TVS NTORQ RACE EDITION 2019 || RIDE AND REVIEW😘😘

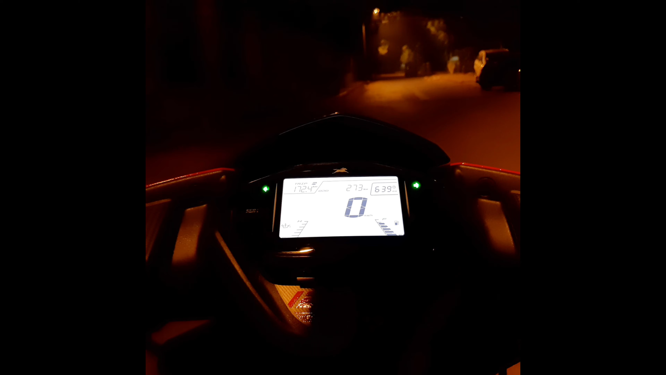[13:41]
तो गाइस अब मैं भैया को पीछे बिठा रहा हूँ, तो अब देखना आगे, देखो खाली रोड है पूरी, ये आगे जो आप देख रहे हो खाली है पूरी। देखो डिप्पर भी मारता हूँ, देखो ये आगे देखो लाइट कैसे चमक रही है इसकी।
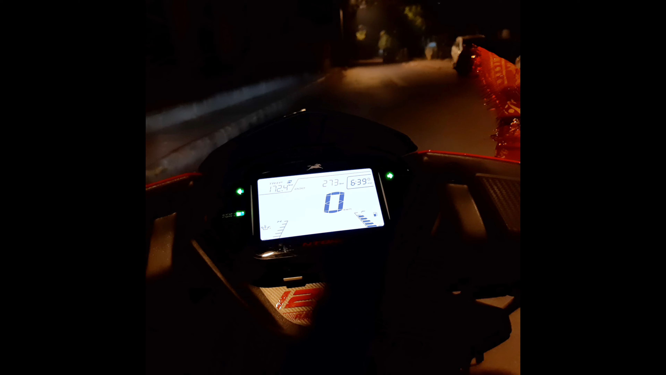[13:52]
चलो यार चलते हैं, अब स्पीड देखना गाइस कैसे पड़ेगी।
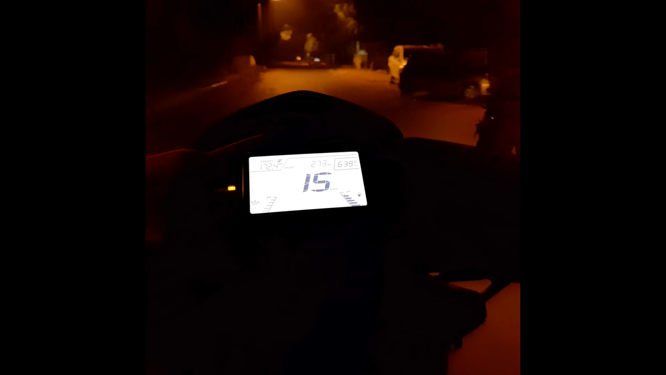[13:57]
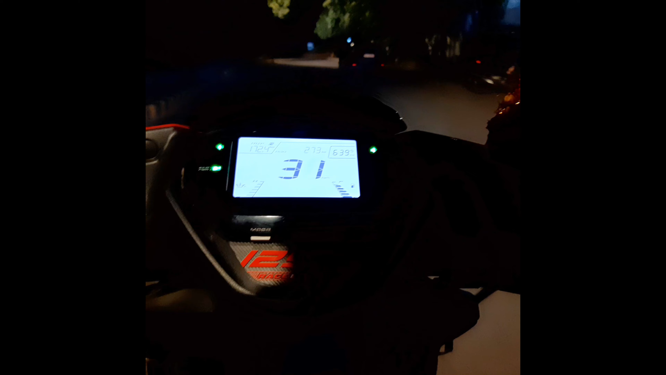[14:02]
भाई अभी मैं इतनी तेज चला नहीं रहा,